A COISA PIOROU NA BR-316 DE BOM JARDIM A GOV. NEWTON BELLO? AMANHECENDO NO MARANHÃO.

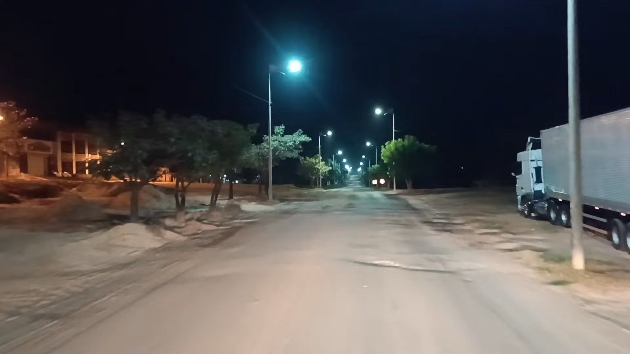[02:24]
Tem uns trechos ali que tava cruel Vamos sair nas 5 horas da manhã 5 e 17 aqui no relógio, né? Ainda não amanheceu A gente já tá aqui já na parte Da parte já indo aqui pra parte oeste, né? Do estado, a parte centro-oeste aqui do estado, né? Então demora um pouco mais, né? Amanhecer
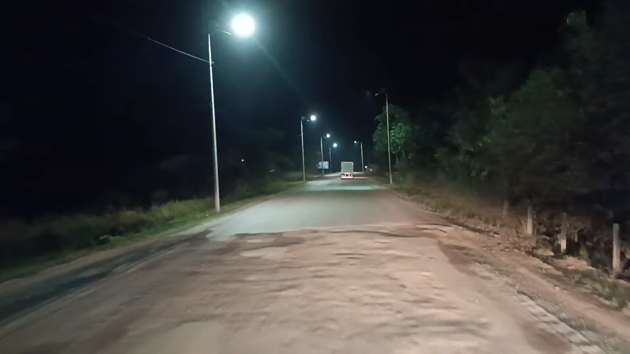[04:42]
Tendo em vista que eu já sabia que pro lado daqui tinha buraco, né? E aí eu tinha que me adiantar Beleza? É isso aí BR-316 Um dia eu sonho também de te ver uma BR de qualidade, né? Um padrão top, né? Das BR brasileiras Mas por enquanto Olha aí, ó Que temos, né?